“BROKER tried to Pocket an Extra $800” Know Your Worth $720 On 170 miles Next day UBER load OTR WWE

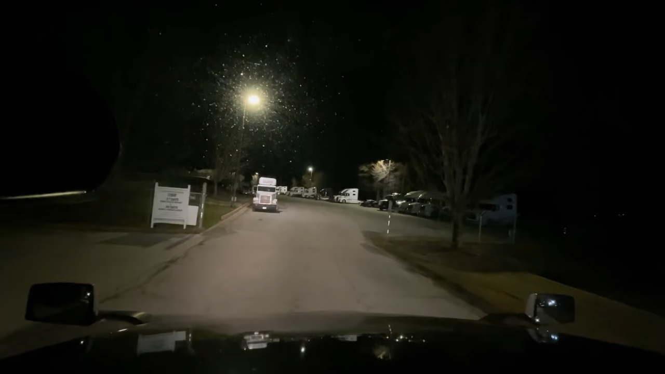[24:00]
Oh, goodness. Okay, well, it looks like there's a trailer down there, so I'm going to go for it. Is he shipping and receiving anywhere? Anybody work for STI? Want to give me a little help? Oh, we got trailers over here on the left. We have a bunch of trailers and doors, so I'm going to pull up next to these bobtails and see where I can talk to somebody, if anybody's even here.